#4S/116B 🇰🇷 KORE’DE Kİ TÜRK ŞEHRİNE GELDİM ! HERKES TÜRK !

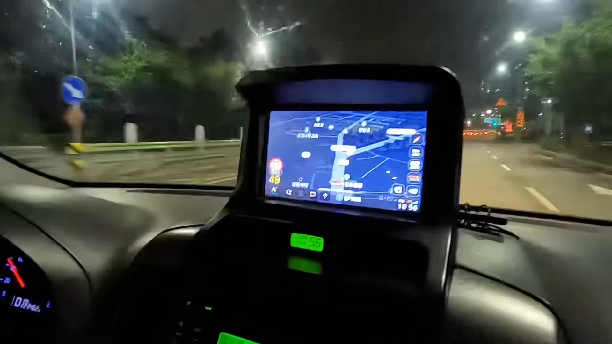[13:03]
Aha gösteriyor. Arkadaşlar bakar mısınız, radarı gösteriyor araç ve herhangi bir şekilde program atılmamış değil mi abi? Bu, yok. Bu orijinali bu yani. Şu arabalı olur. Eğer dalarsan ki baksana alarm falan da ötüyor yani, bak diyor. Kameranın açısında bak şöyle. Eşek olma diyor, 60 metre sonra diyor. 40 metre sonra metre metre söylüyor. Yani öyle bir anda radara düştüm, aa girdi falan yok. Çok iyi ya. Ama bu sıkıntı abi, böyle ceza yazamazlar.